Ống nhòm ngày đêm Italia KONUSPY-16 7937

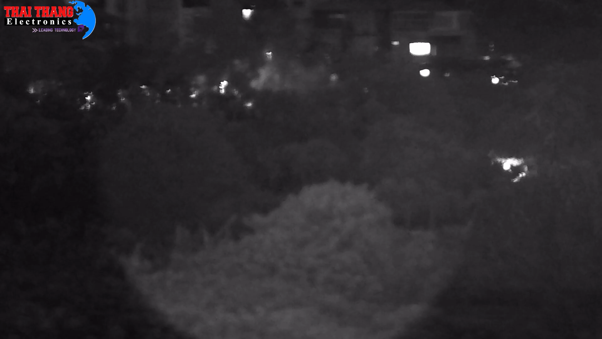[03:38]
Và giờ Tôi sẽ thử tính năng tụ tỏa Của hệ thống hồng ngoại
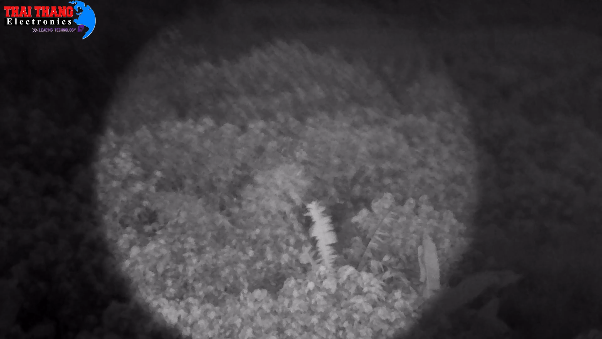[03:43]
Như mọi người thấy Thì điểm tập trung phơi sáng Chi tiết lên rất rõ Chứng tán là 1 Khoảng cách từ đây đến mục tiêu Xoay là khoảng 200m Hệ thống hồng ngoại Quá chất lượng như còn gì nữa
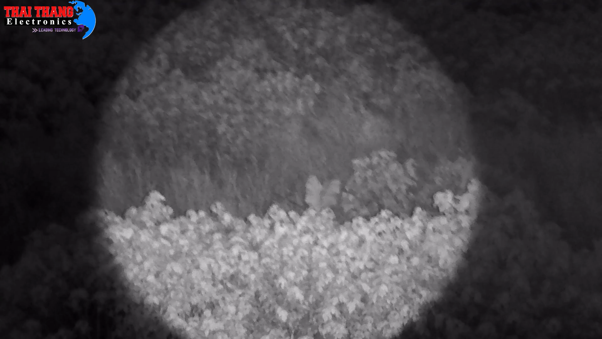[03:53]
Và ở đây là Cầu lỗ miên tại Hà Nội
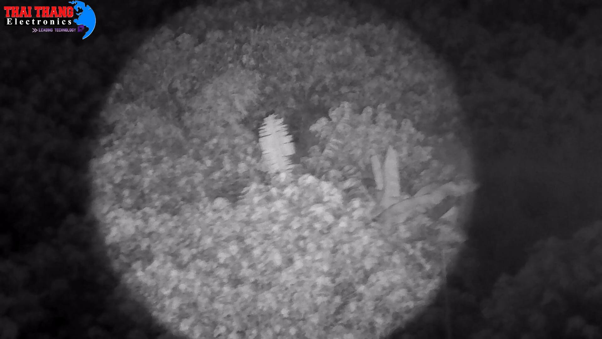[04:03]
Mọi người có thể ra Để xem Thực tế Là nó sẽ tối như thế nào Đó là tất cả những gì Về ống nhỏ Sản phẩm P16 Vậy Ai sẽ là người phù hợp Với sản phẩm này